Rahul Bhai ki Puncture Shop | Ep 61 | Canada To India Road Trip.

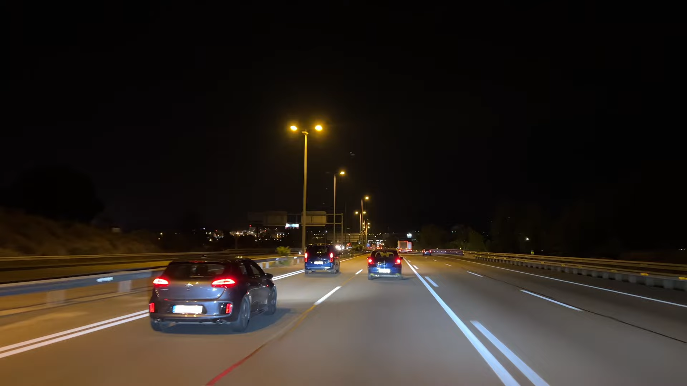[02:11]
नजर। वेलकम टू फ्रांस, और पता कैसे चलता है कि टोल आ गया भाई। सबसे पहले फ्रांस में घुसोगे कि हेलो वेलकम कुछ नहीं भाई, पहले दो पैसा और वो भी यूरो में, मोटा सा डॉलर नहीं वो भी यूरो में।
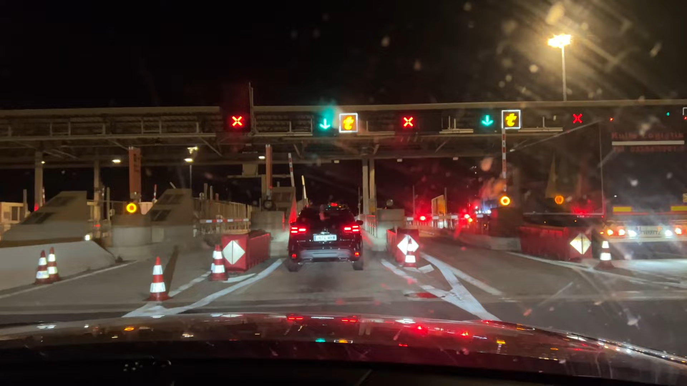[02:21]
वो यार ये कोई बात हुई, मतलब भाई कोई अतिथि देवो भवा, आओ हमारे देश, नथिंग, जस्ट पे द फकिंग मनी एंड मूव। ये भी नहीं लिखा था स्वागत है आपका फ्रांस। एग्जैक्टली राहुल भाई, मतलब फेड अप हो गया हूँ मैं तो फ्रांस से, तो खास करके भाई मतलब हर चीज में पैसा चाहिए इनको यार,
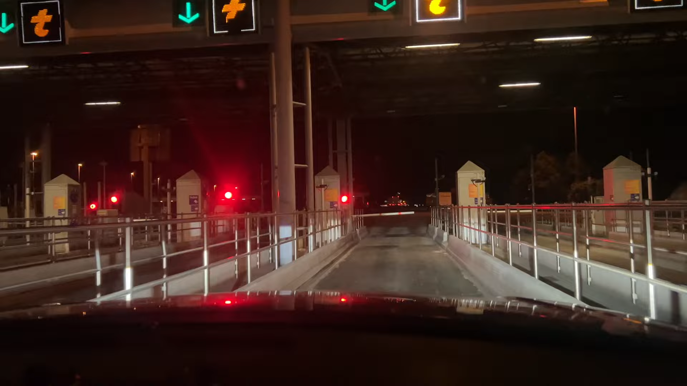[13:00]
भाई। कम से कम नहीं तो ये छठा टोल है यहाँ पे, दुखी हो गए। फ्रांस में टोल पे टोल आए जा रहे हैं, टोल पे टोल आए जा रहे हैं।
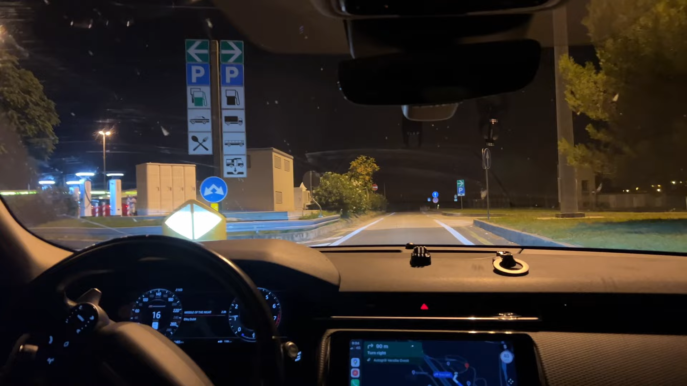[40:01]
ये है ट्रक स्टॉप, यहां से पीसा से आधा घंटा ही दूर है ये, और 9:30 हो गए हुए हैं सुबह से निकले हुए, अब जाके फाइनली कहीं पहुंचे हैं।